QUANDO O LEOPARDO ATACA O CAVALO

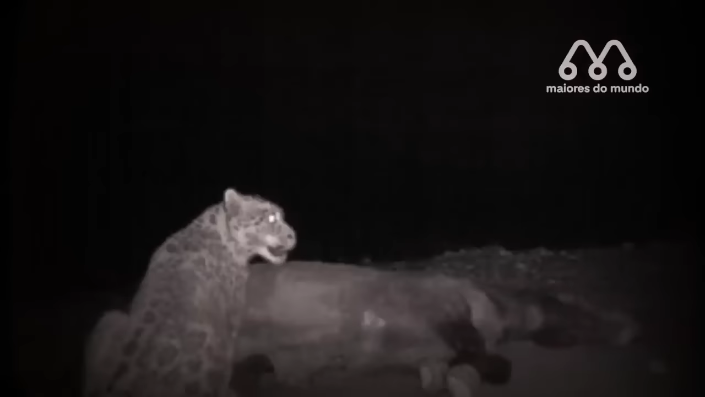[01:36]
Existem muitos casos e relatos de ataques de leopardos a cavalos domésticos, principalmente em países do Oriente Médio.